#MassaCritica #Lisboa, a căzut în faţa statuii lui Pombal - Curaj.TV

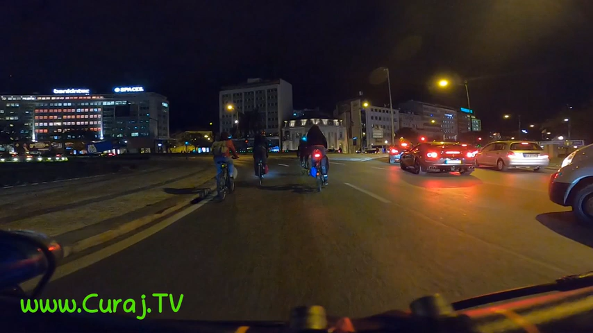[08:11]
ca să fie traficul cât mai intens și oamenii să vadă cum noi îmblăm fericiți cu bicicleta. Gata, înseamnă că ieșim dacă am schimbat banda. Aici este când sunt piste, mergem pe piste. Aici este piste. Da, mai tincăm și facem dreapta pe margine și pista e pe mijloc, nu știu cum, nu?
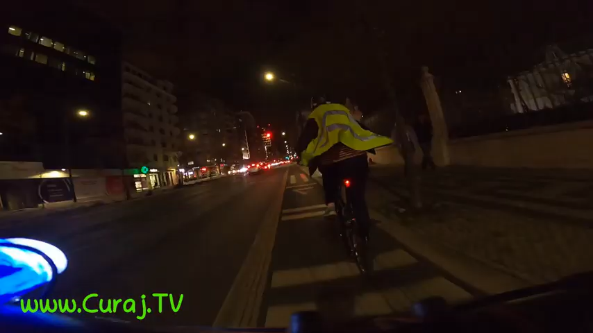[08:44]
N-a de auzit că dacă ei nu vor la ambasadă, ne duce numai noi. Și când au văzut că grupul o e în aleva, dar noi ne-am dus preama. Na, probabil n-am putut.
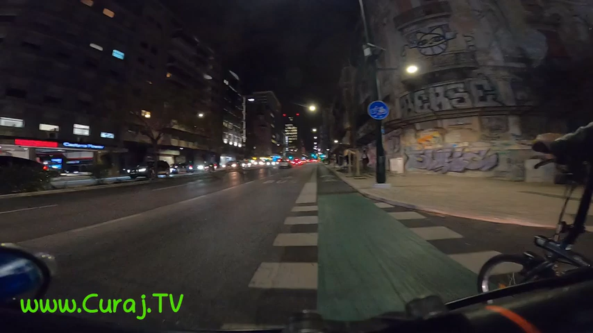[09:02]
Poate mai prindem azi un protest. Nu se poate. Să faci 80 km și să nu protestezi de două ori. Aici e un singur sens, da? Nu vine nimeni din față, doar din spate poate să vină.
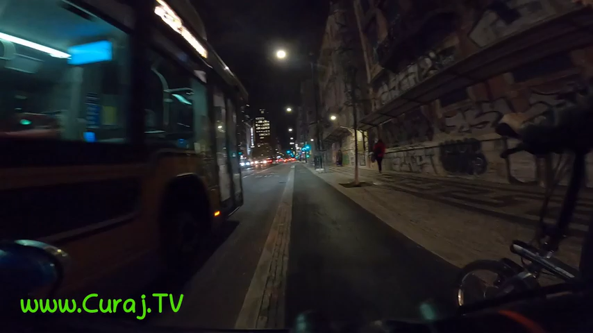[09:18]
Și este unul, gata, mă așteaptă.